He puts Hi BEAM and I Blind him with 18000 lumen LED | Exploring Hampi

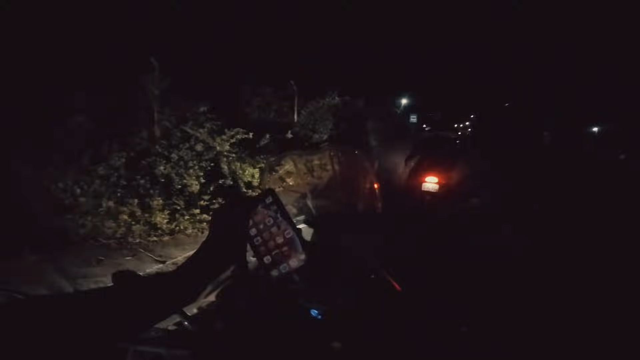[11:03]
And I couldn't vlog the moment we started from the hotel room. Because my GoPro, I don't know what happened to it. It died completely. As in it's working. Thing is, it was discharged completely. Right now we almost finished 100 kilometers from the hotel room. 136 kilometers left. 2 hours 40 minutes. To, not my home. Karnul. Karnul se humar agar aur ek 200 kilometer hai. So, yeah, time is 8.10. Karnul we should reach by 10.50 as per Google Maps. Let's see if we can race it.
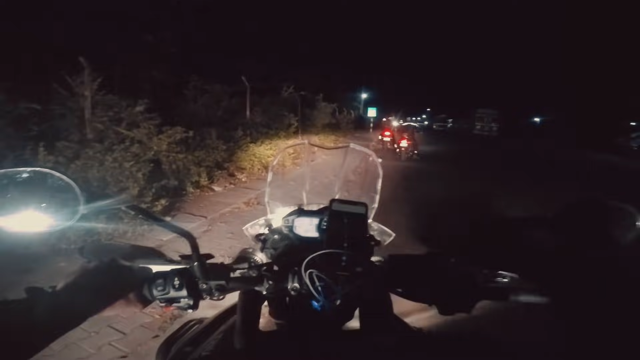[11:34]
I mean, we don't have any intention to race, but let's see. And from Karnul, the 2 to 3 hours, but roads are super excellent. Only problem is, these roads are very, very, very bad. Till here, there were all roads. Let's see. I think they are a little bit better, but not very good. The same problem that I always keep talking about. The oncoming traffic with super high beams.
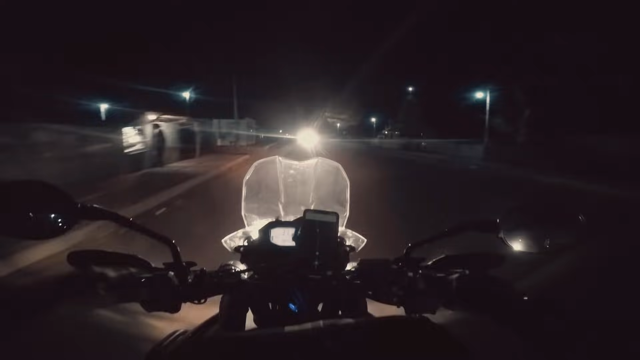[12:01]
And obviously, barabar, I am using my clear water lights. Can't help it. But roads are also super bad. And saamne se, bada bada trucks. They are putting super high beams. 80% I am not using them. But in case I have to, if I am blinded properly, then cut. I am gonna do that.
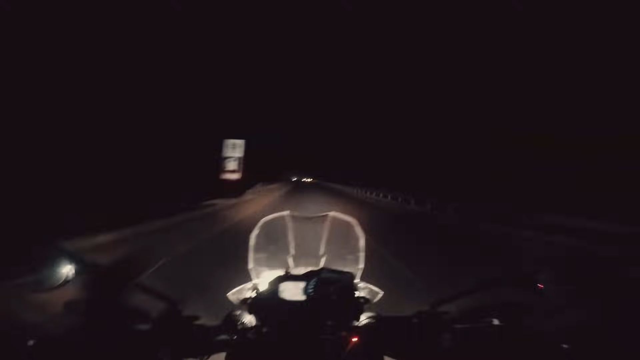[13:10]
can't see anything here like it's totally blinded
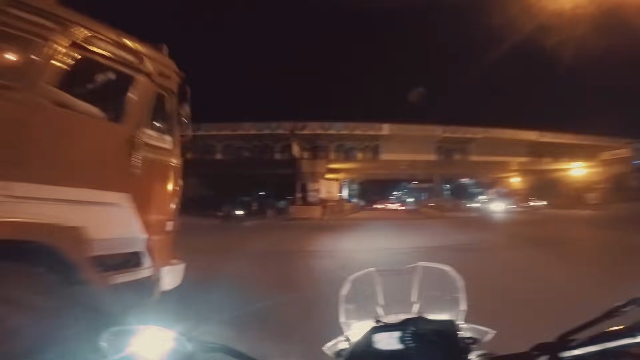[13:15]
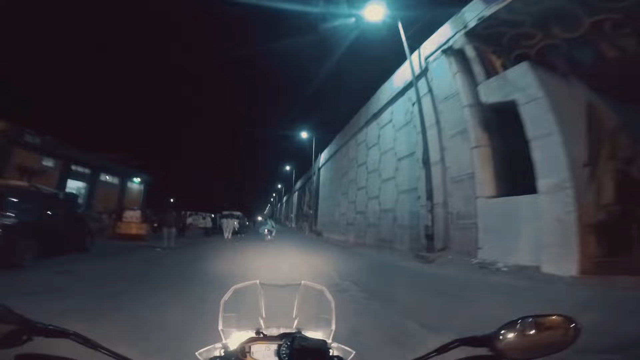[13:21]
okay finally we come to NH 44 this one and we'll have proper four lane